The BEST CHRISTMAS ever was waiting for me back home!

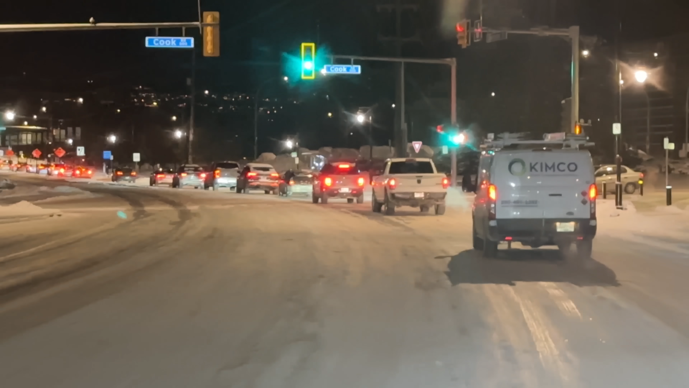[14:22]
That's just like a sheet of ice, by the way. Look at the glisten from the ice. Um, I'm about 10 minutes, well, maybe with this traffic a little more, away from my house. And, uh, I'll chat with you guys once I get there. Oh, yeah. That is sheer ice. Slippery. I'll chat with you guys once I get to my house.